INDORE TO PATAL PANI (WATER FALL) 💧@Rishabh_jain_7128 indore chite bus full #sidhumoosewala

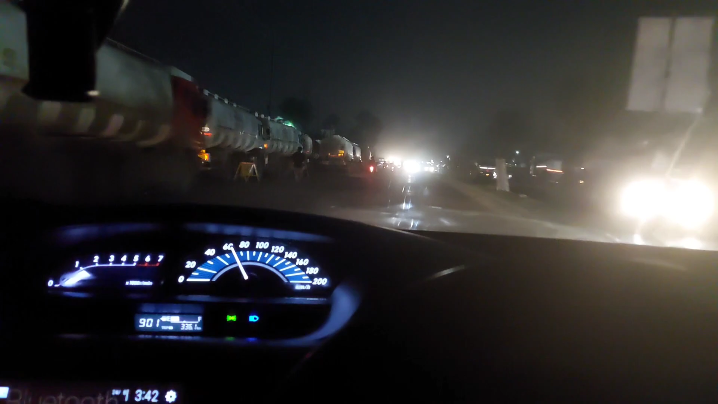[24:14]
हमारी कॉमेडी आंटी बेटी, आज हमारा सफर बहुत इंजॉय करता जा रही है। दो आंटी दिखी नहीं रहा, वो अंधेरे में हमारे भी दिखी रहे देखो देखो
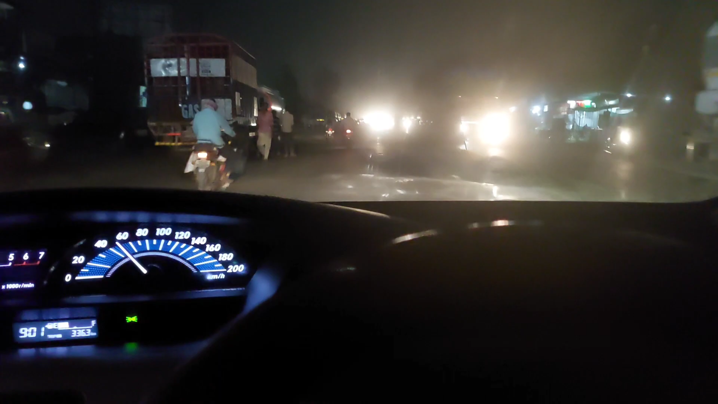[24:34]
देखो सामने आ रही है डोकरा देखो देखो गाड़ी वाला तो कहीं कर ही रही हो देखो
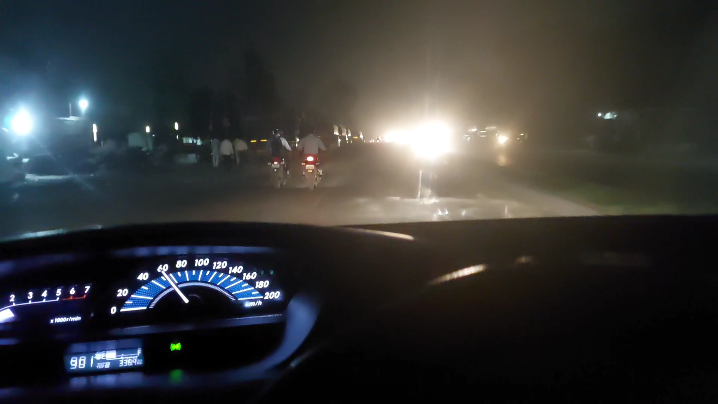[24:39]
गाड़ी चलाते ना तो गाड़ी का ऊपर का उनको तो दिखता है आगे की साइड, में पीछे से यूं देखती हूँ तो बाहर नहीं दिखे, अरे मैं बोल तो कुछ ही मत दीजिए दिख जाना जरा तो क्या तो अरे मारे दिखी रहे तो बोले मत ही चुपचाप बैठ जा